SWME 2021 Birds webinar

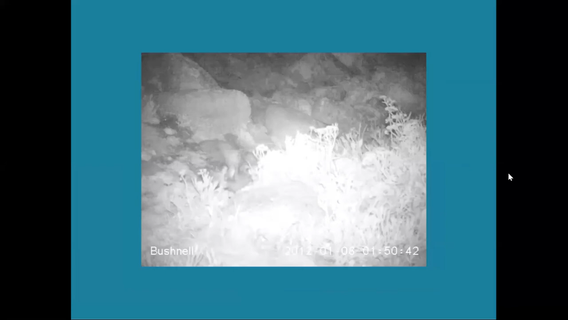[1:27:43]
and it does it does a bit of flapping and then then stumbles off into the bushes but it's very exciting because it's a chick fledging from late August actually so quite early chick. We've had some issues with cat predation at that place because it's domestic so there's a resident population with pets so we're working with a cat scarer and working with local population to address that and in 2021 we're hoping to do a bit more night survey stuff to get some ideas of some of the other sites where